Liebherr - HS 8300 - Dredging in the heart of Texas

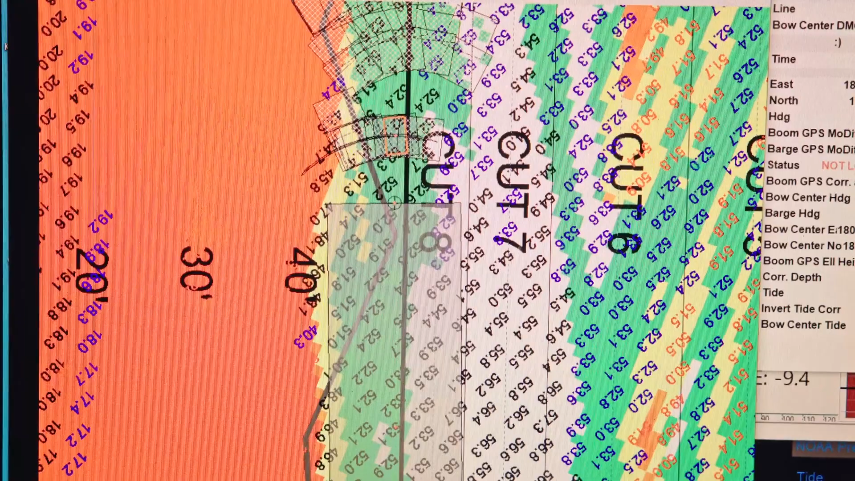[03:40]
That was the custom programming so that we could come in and do a flat bottom cut and not overdo.